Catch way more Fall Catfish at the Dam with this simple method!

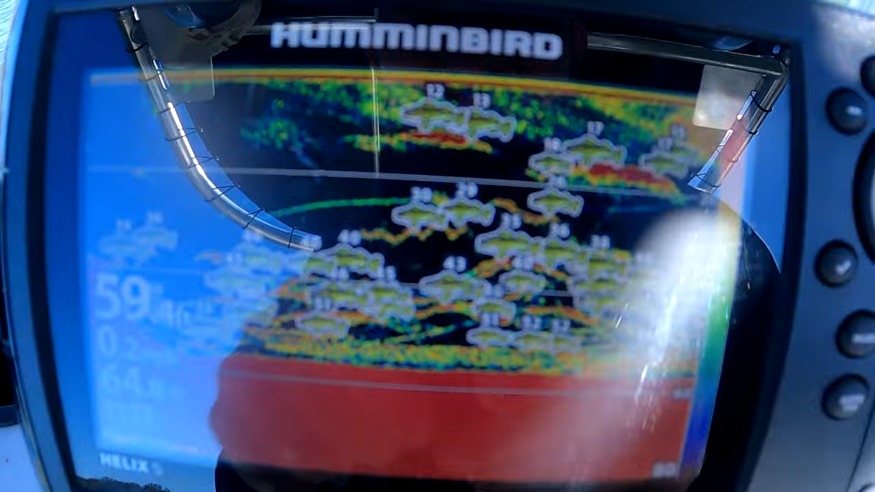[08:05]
a lot of gar up top and i'm hoping that's some catfish down there at the
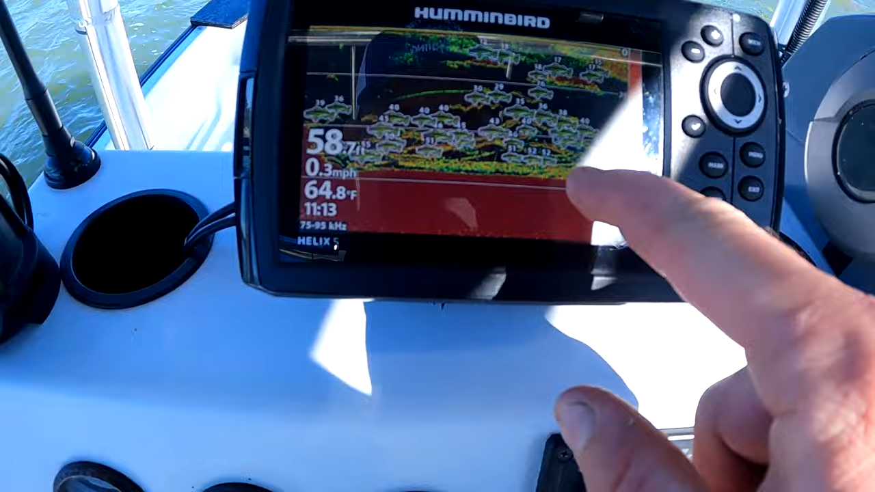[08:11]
On screen: water 64.8°F, speed 0.3 mph
bottom you can see my baits running through here you can see that he's buried